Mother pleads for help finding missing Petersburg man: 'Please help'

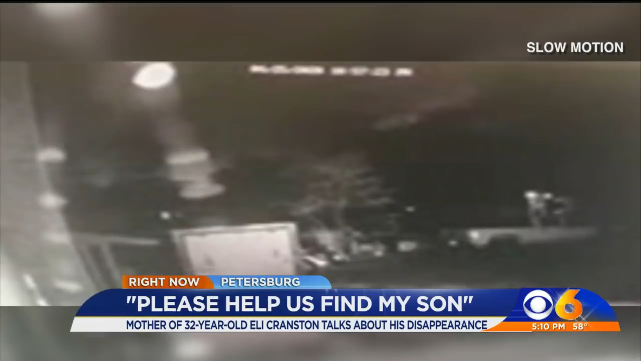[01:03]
He's running from the scene where the vehicle crashed. Family members say what they see is... He was running and he was looking back.